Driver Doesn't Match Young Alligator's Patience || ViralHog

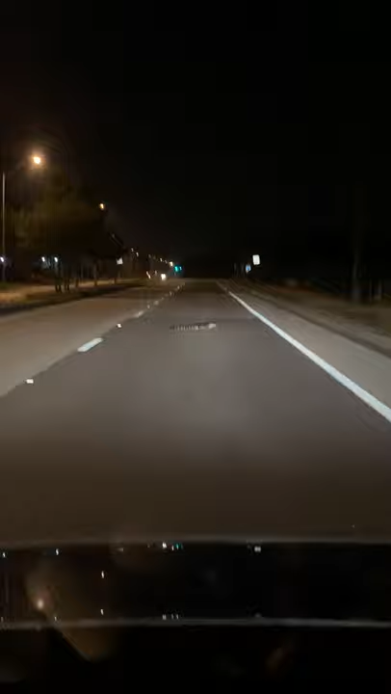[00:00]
Look at this dumb ass fucking gator Like fucking move I almost hit him going the other way now. He's just sitting here